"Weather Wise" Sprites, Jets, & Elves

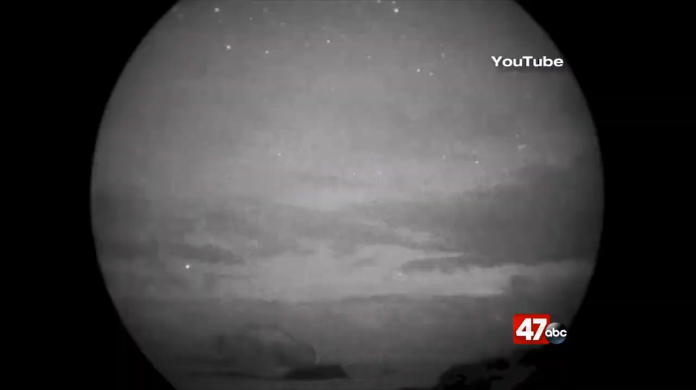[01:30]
These look like huge donuts that form above those same highly charged thunderstorms.